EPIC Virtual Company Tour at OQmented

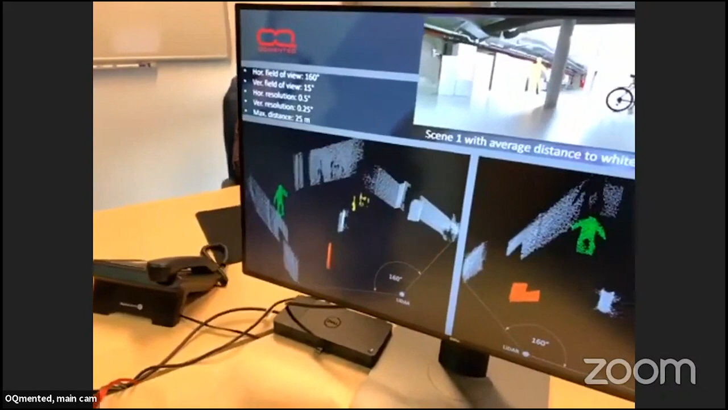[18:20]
and then measuring the time the light needs to travel this distance to an object and back to our detector. Here in the image, you can see a little environment we created to test this setup.
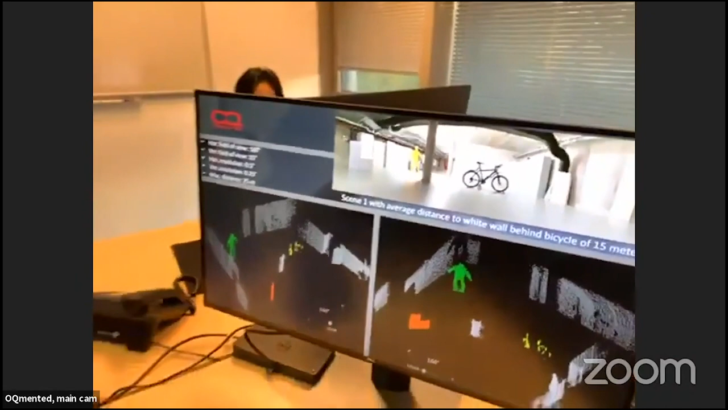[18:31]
For that, we placed a paper figure here and a bicycle in our cellar room.
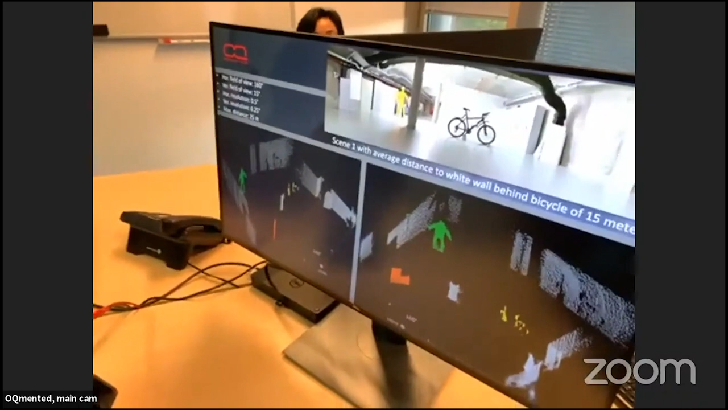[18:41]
And yeah, down here, you can see the point cloud that is created with our scanner.
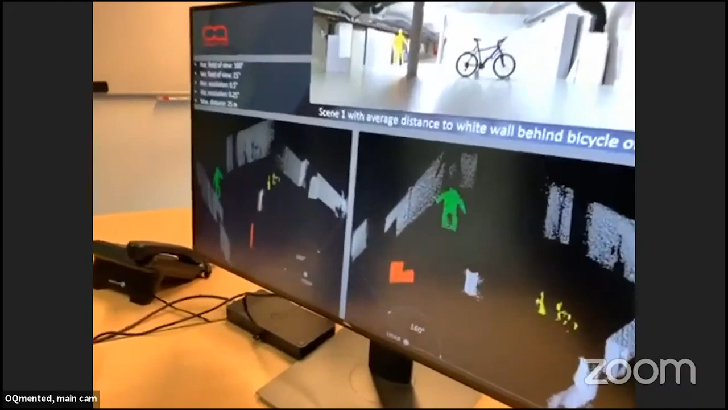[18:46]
In this setup, we reached
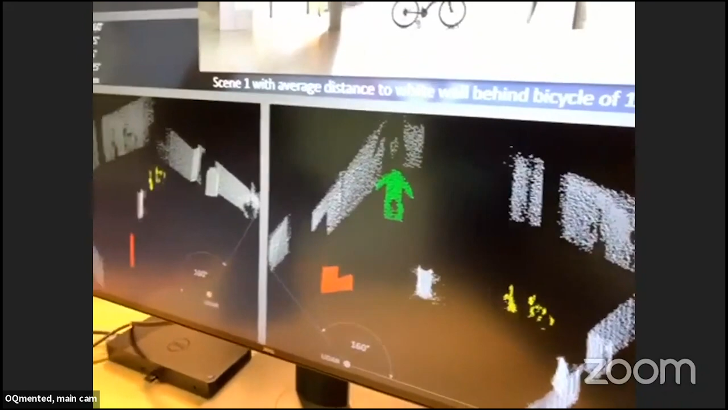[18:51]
a field of view of 160 degrees.
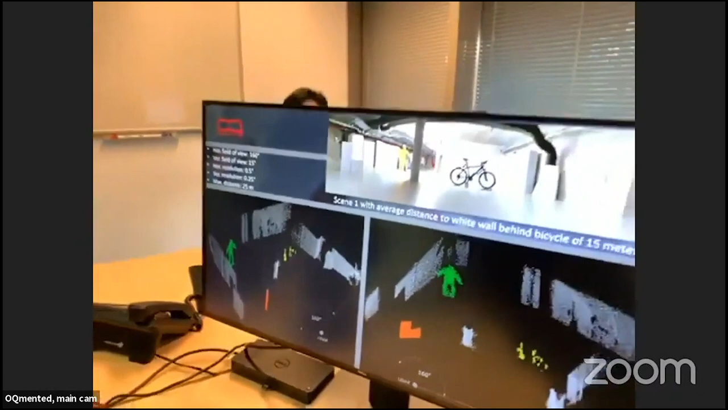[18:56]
Which is actually the limitation is through our detector optics and not our scanner.